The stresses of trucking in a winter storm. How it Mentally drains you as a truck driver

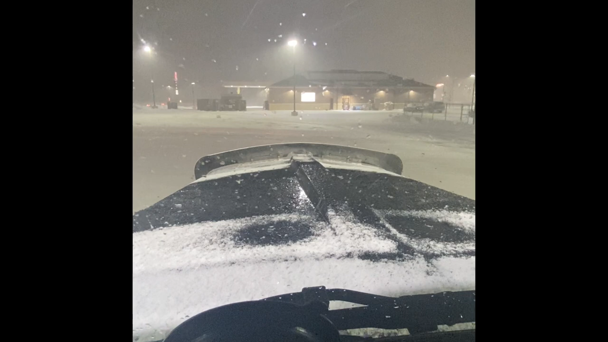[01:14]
I'm in South Beloit at this time. There was a, this winter storm was pretty intense. There was a name to it. I don't remember the name of it. I was coming, I had went to St. Paul, Minnesota and unloaded up there a load of organic milk and I was coming back empty. So I got an empty tank. I really hit this storm. I hit it up by Toma, Wisconsin.
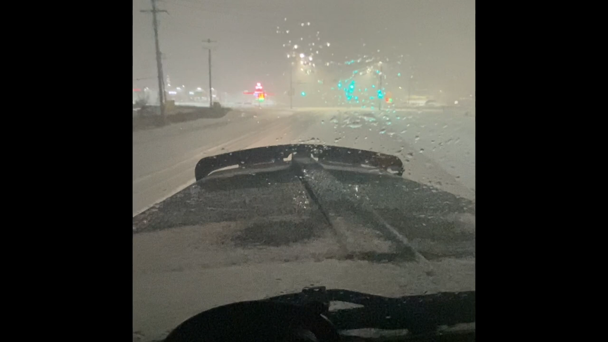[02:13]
So, as I stated in a previous video, the thing with LED lights is that they are very bright. You can see them far off, but they don't have the heating element in them. So, snow covers the lights up and it makes it a hazard. It really does. But the thing that I really want to address in this video, you know, you guys can watch the footage or whatever, is winter weather.
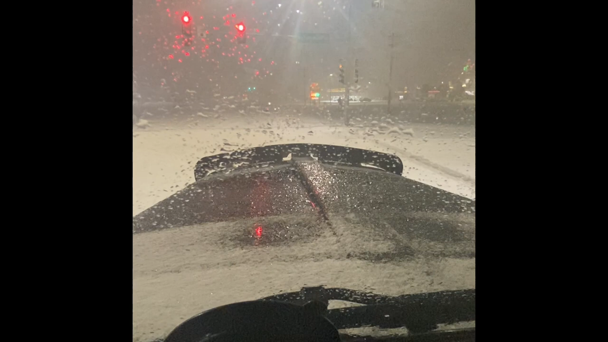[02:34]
And I talked about it before, but I really want to hit on the significance of this. And that is, one of the things is making sure you got the proper tools. So for me, as you can see, I still don't have a winter blade on. And actually, those blades froze up fairly quickly and pretty bad, and it does create a hazard. So the way the wind was blowing south, the whole, before I stopped and recorded this video,
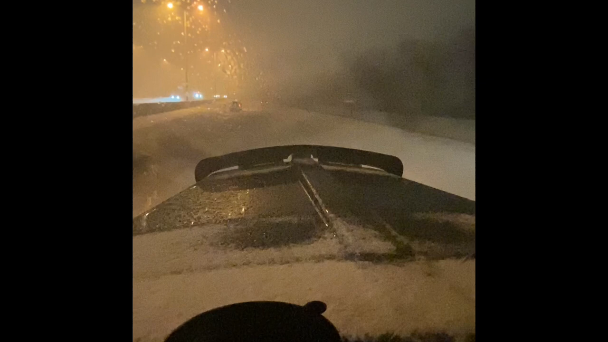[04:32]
I could be wrong, but you get out there and have a wreck, and you done something you know you wasn't supposed to do, you're going to have to go before the judge and jury, and it's going to be on you. So you get stuff like this where you can't see the lane. So basically you're following the beaten path, and you can see from this video the snow has accumulated in the lanes pretty quickly. They haven't touched this right here.